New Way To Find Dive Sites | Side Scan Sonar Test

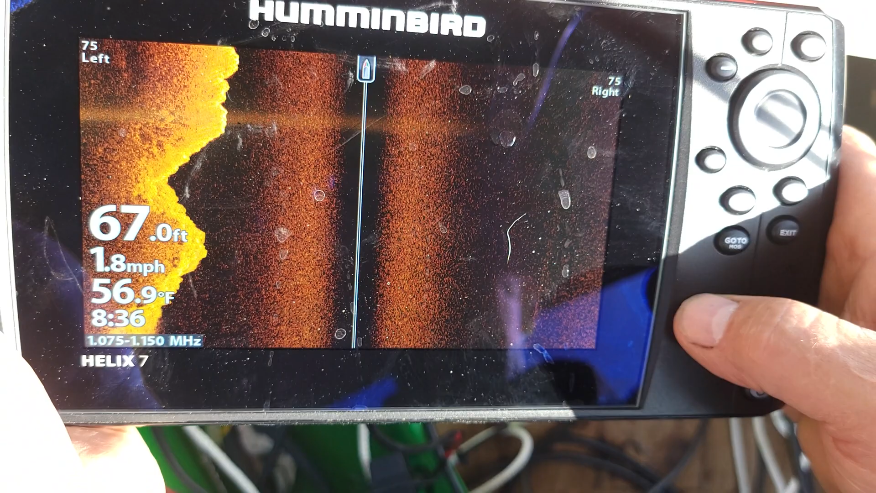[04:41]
On screen: depth 67.0 ft, water 56.9°F, speed 1.8 mph
So there's a wall and then it's flat.
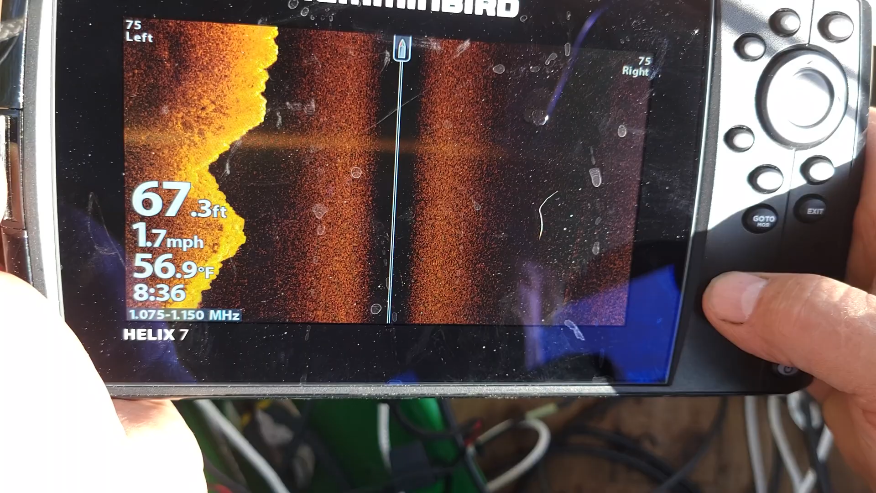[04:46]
On screen: depth 67.3 ft, water 56.9°F, speed 1.7 mph
We're 70 feet off the bottom still. Oh, and we've just turned. That's why. So at what configuration is that?
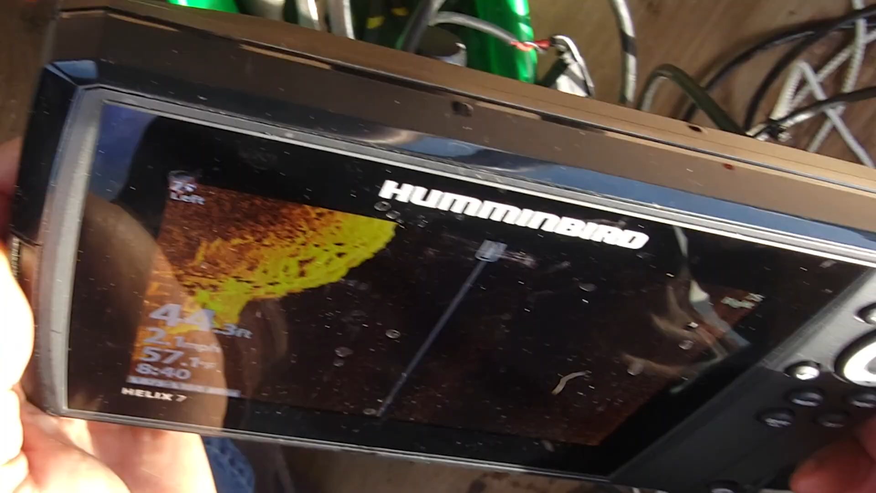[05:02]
Why aren't we seeing the bottom here? Because it's dropped.
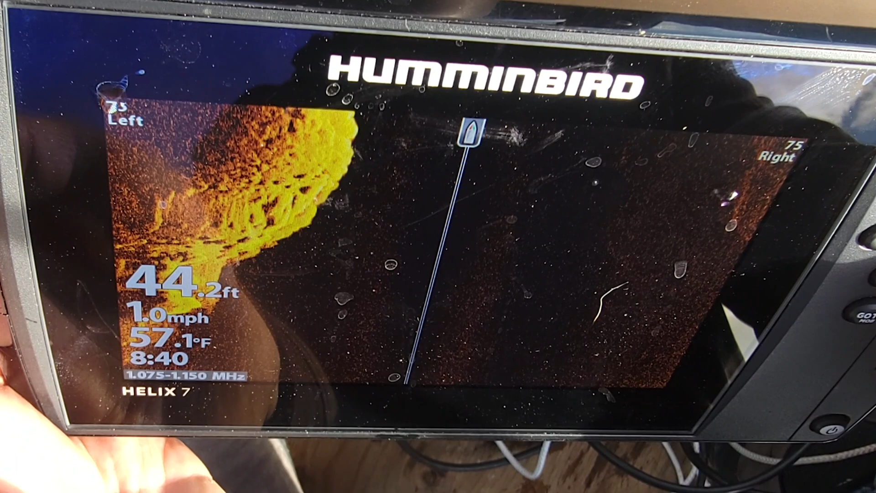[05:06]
On screen: depth 44.2 ft, water 57.1°F, speed 1.0 mph
It just keeps on going down because there's the bottom over there.
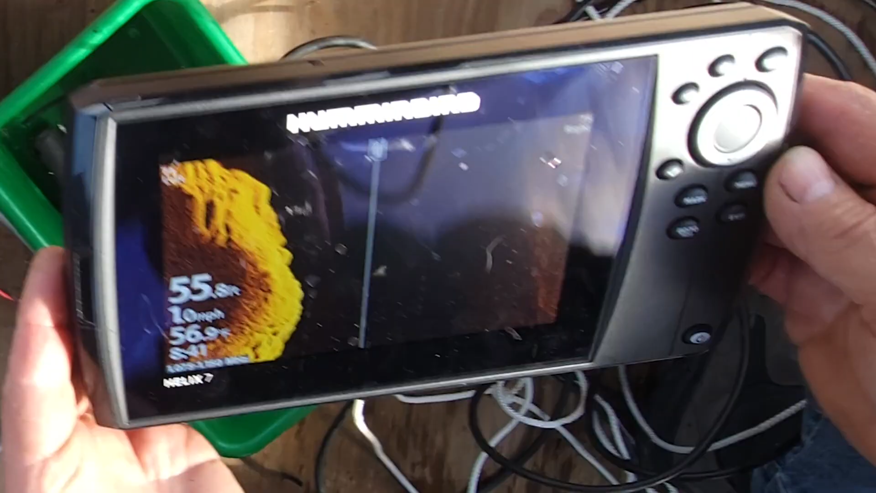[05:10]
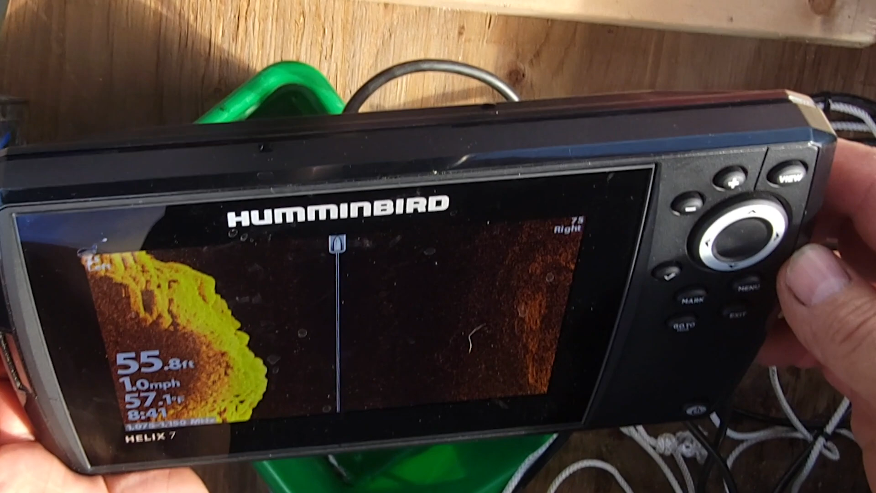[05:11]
On screen: depth 55.8 ft, water 57.1°F, speed 1.0 mph
So one of the things that we're trying to establish here is if we can get the fish lower in the water, whether it's still working.
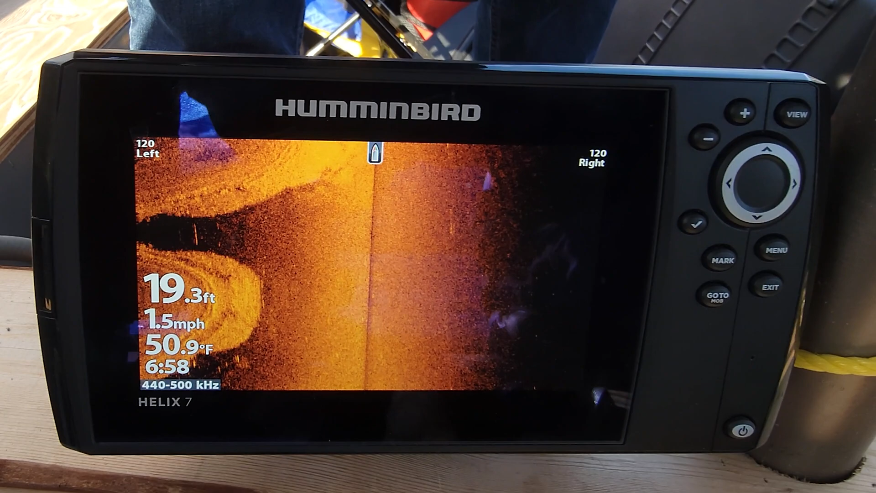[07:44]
On screen: depth 19.3 ft, water 50.9°F, speed 1.5 mph
What's going on here? All the stuff that's popping up there. That looks like a wash out. Like when they push the road in maybe? Maybe it's the hard pen? That's probably what it is. Because, yeah. So we're right over the toe of the slope.
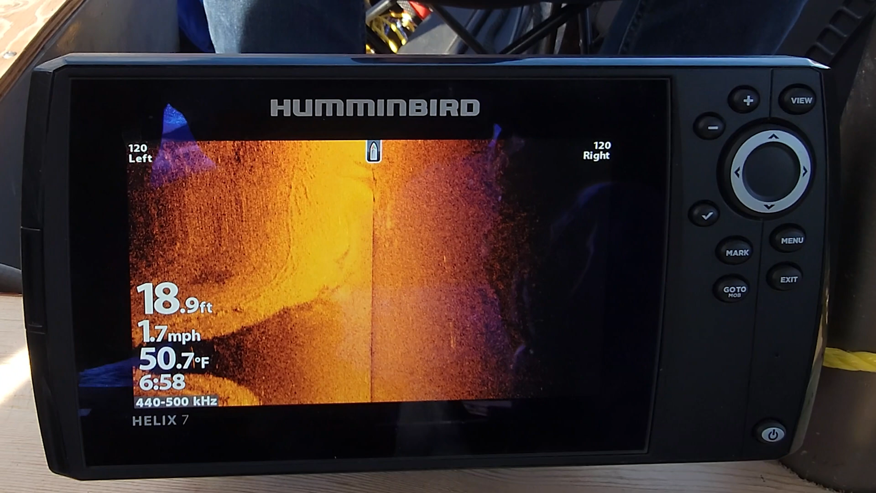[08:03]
On screen: depth 18.9 ft, water 50.7°F, speed 1.7 mph
Yeah. So we're 18 feet. Yeah.